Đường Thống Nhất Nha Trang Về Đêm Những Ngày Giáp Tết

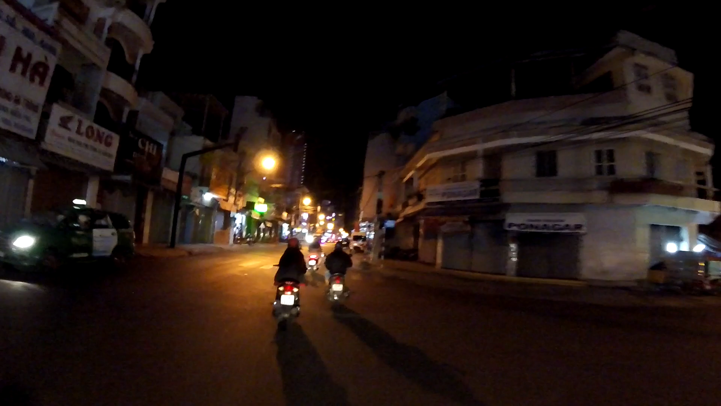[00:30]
rồi cái ngang Trung Trung này. Giờ qua đây đường Thống Nhất rồi. Mình sẽ chạy một vòng vào ban đêm giữa đường phố Nha Trang nhiều nhiều phương rồi. Giờ này thì nó cũng hơi vắng rồi, 9 giờ rồi nên là xe cộ cũng vắng. Mình đang đi trên con đường Thống Nhất rồi, đường Thống Nhất về đêm rồi.